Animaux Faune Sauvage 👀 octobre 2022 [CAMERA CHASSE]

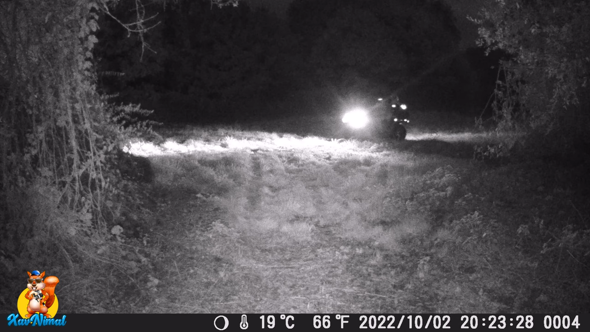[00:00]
Il est presque 20h30 et je viens de déposer mes caméras chasse. Et regardez bien en bas l'heure qu'il est. Hop ! Moins de deux heures plus tard, un chevreuil passe déjà.
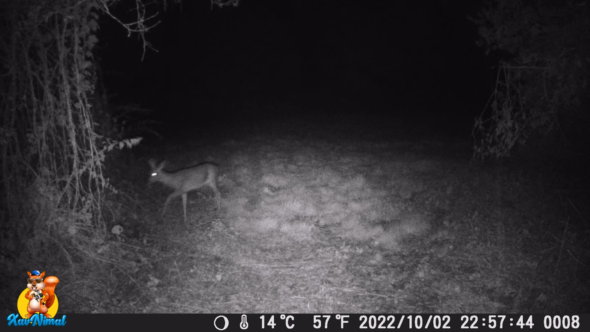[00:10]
Vous voyez, pourtant, j'étais juste à côté avec mon quad. Et encore une heure après, un sanglier. Bon. Alors, vous voyez, ceux qui disent, il ne faut pas faire de bruit, il ne faut pas laisser d'odeur quand vous passez. Bon, je passe en quad, vous voyez, je suis juste à côté. Et là, regardez le renard. Il fait un peu d'équilibre, va-t-il tomber dans l'eau ou pas ?
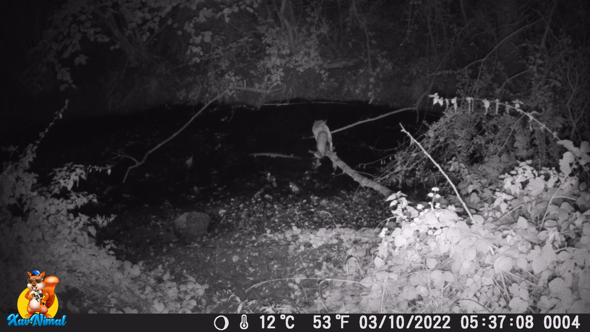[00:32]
Attention, suspense, vous voulez savoir s'il va tomber dans l'eau ? Ah, peut-être un peu plus loin dans la vidéo. Bon, je vous invite à regarder la vidéo en entier.
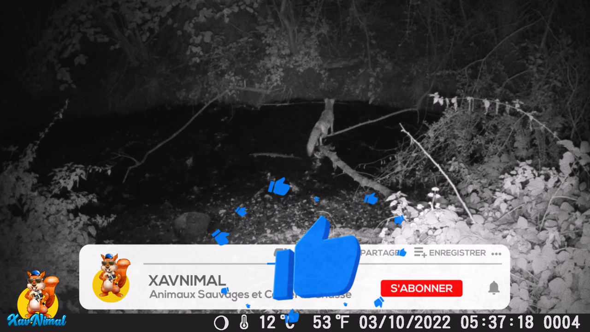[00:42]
Il va y avoir peut-être des trucs sympas. On va observer la vie des animaux, de la faune sauvage.
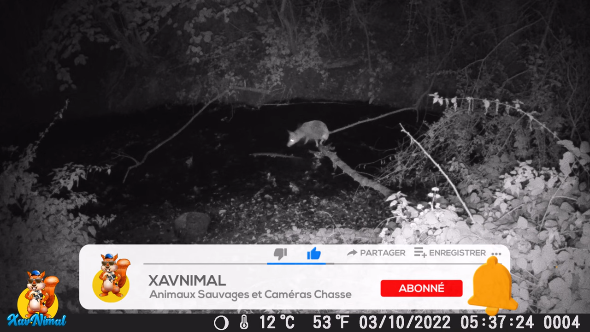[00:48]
Ah ben non, il reproche chemin, donc il ne va pas tomber tout de suite. Bon, allez, on regarde la suite.
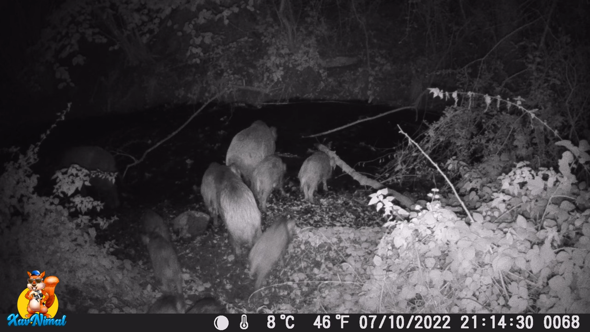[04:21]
Donc, ils ont mangé un peu d'herbe et ensuite, vont-ils traverser ? Oui, ils traversent tous, sans problème. Il y en a un qui ouvre la route et après, ils vont tous se suivre. Ils vont pas, il y a ce qu'ils partent. Alors, j'arrive pas à voir s'ils dorment chez moi et s'ils repartent de l'autre côté ou l'inverse ou si ça dépend des fois. À cette période de l'année, normalement, le ruisseau est beaucoup plus haut. Hop, encore le renard qui arrive en courant.
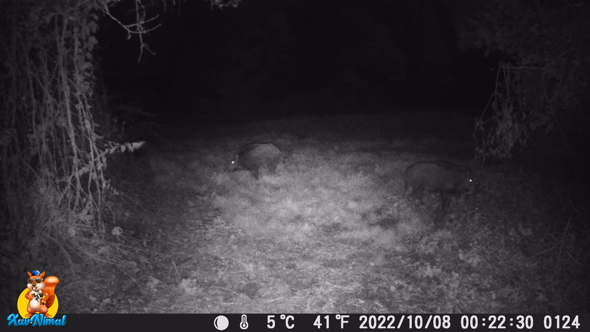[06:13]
Là, et on dirait qu'il y en a d'autres qui arrivent un peu plus loin. En fait, ils attendent le reste de leur tribu. Regardez bien. Ça en voit repasser pas mal. Du coup, c'est une des scènes que j'ai laissé un peu plus longue. Parce que c'est quand même un peu étonnant. Alors, essayez de les compter. Alors là, on va, tiens, on va, allez. On avait cinq tout à l'heure. Six, sept, huit, neuf, dix, onze, douze, treize, quatorze.
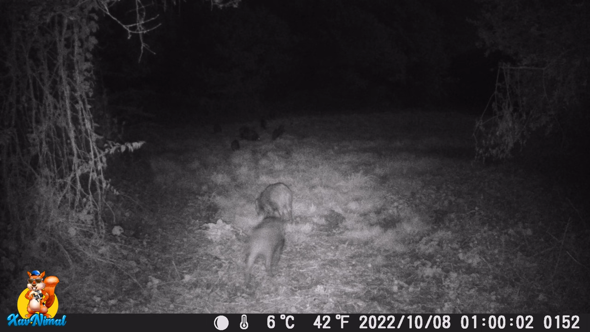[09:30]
Je pense qu'il ne faut pas trop y croire. Allez, celui-ci, comme il est gros. Bon, ça va, il ne se frotte pas sur le poteau. Parce que s'il se frotte trop sur le poteau, mes caméras, elles vont finir dans l'eau noyée. Il y aura deux de caméras de moins. Ah, voilà, il remonte. Alors, là, un peu plus loin, donc en face, il y a un bois. Regardez, tu voyez, la caméra, elle est beaucoup plus basse, là, maintenant.
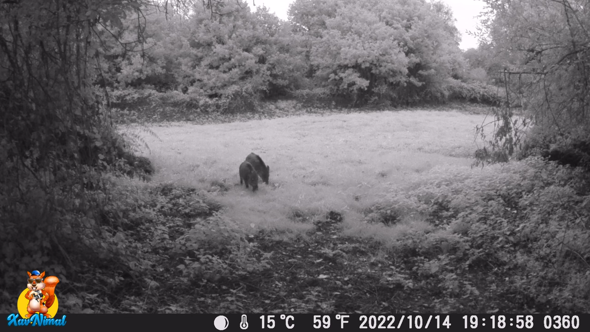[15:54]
J'aime bien. Les images, je trouve, sont assez jolies.
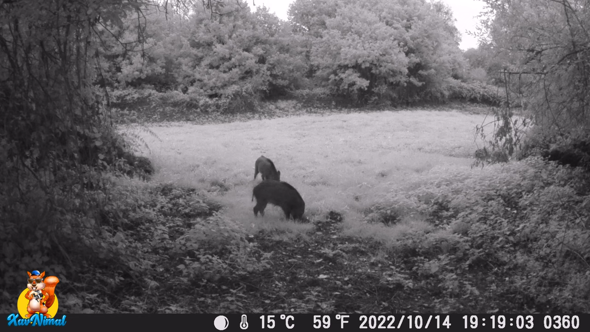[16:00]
Quand il ne fait pas complètement nuit, mais c'est le soleil qui vient de tomber. Et que la caméra commence à se mettre en mode nuit. Alors que ce n'est pas une nuit totale. Regardez, ils continuent de fouiner.
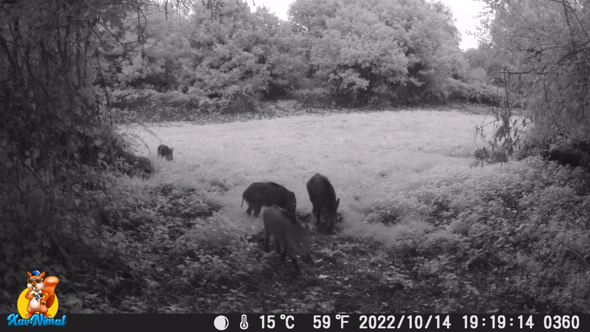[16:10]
En attendant les autres. Ah, ça y est. Ils commencent tous à arriver. Donc, on est le 14 octobre. 19h19. Regardez, 19h58. Vous voyez, ils ne sont toujours pas partis. Ils étaient tous en train de tourner un peu dans ce coin-là. Avant de se sauver. Mais ils s'attendent. Et quand ils attendent, plus ils sont nombreux, plus ils font des trous et plus ils vont saccager tout le terrain.